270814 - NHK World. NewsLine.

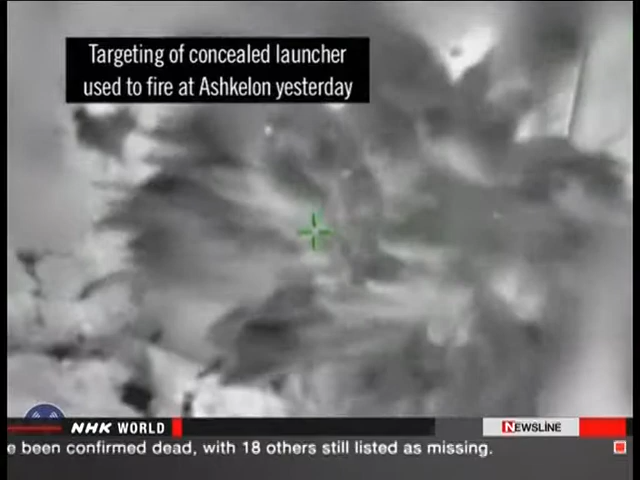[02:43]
fire Israeli leaders said they were working to dismantle Hamas rocket launch positions